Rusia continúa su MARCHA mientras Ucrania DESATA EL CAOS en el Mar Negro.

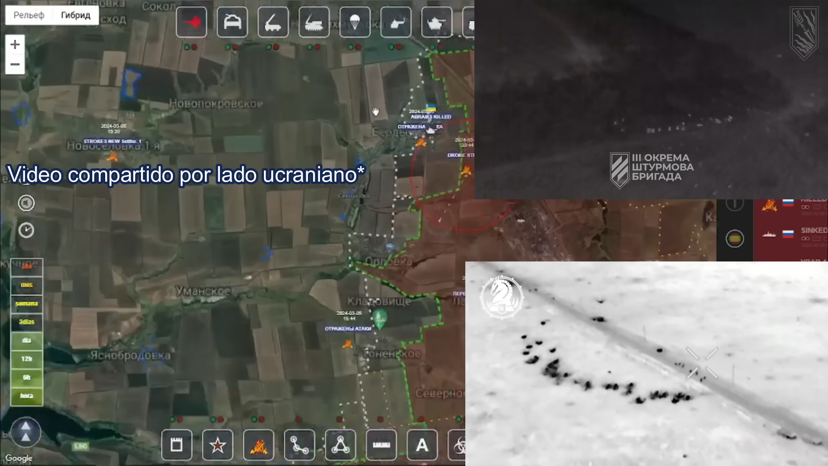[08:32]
situación o más que nada detener temporalmente a las fuerzas rusas.
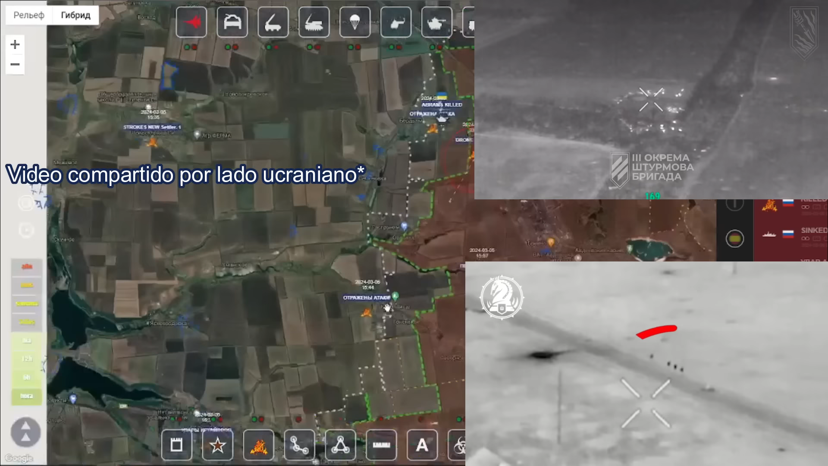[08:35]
Porque no hemos visto que hay avances sustanciales en los últimos 3 a 4 días. Más todo esto no significa que la ofensiva rusa ha sido frustrado.
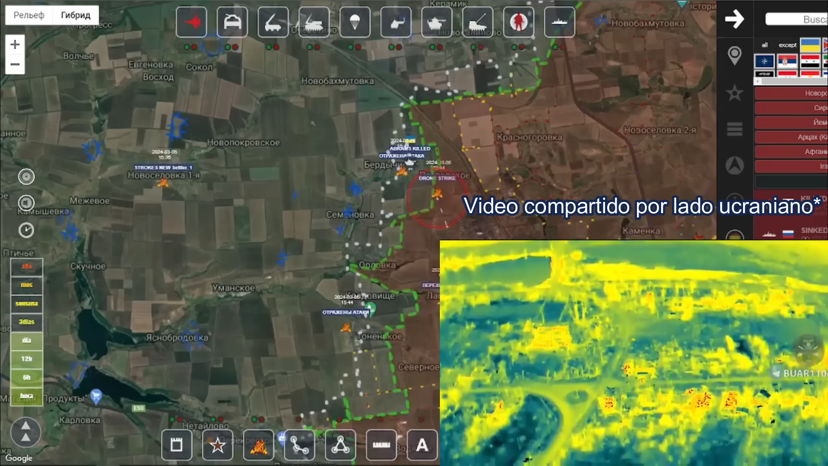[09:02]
y hemos visto imágenes de lo que estoy mencionando claramente.
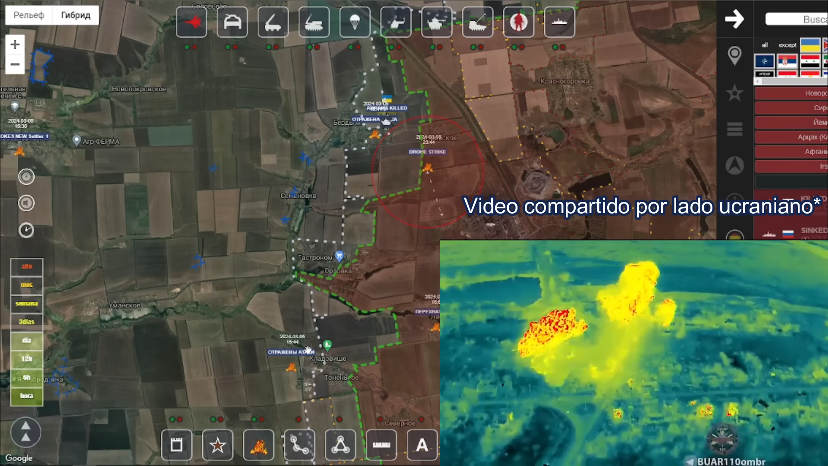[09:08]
Porque los vídeos que se han compartido muestran como las posiciones de avance del ejército ruso están siendo activamente hostigados por los ucranianos.
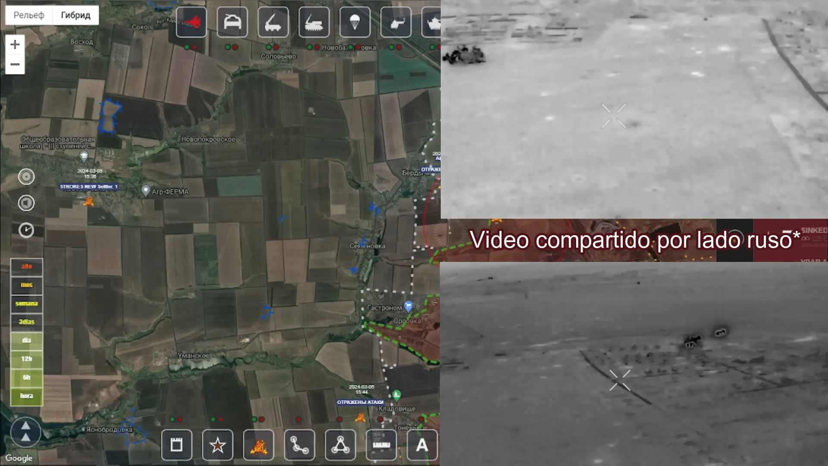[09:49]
Hemos visto múltiples vídeos de intensos bombardeos en todos estos campos abiertos. Así que ambas cosas pueden ser ciertas. Pero si nos enfocamos un poco en los ataques ucranianos. El día de hoy vimos un mapeo de todos los ataques geolocalizados por parte de Ucrania.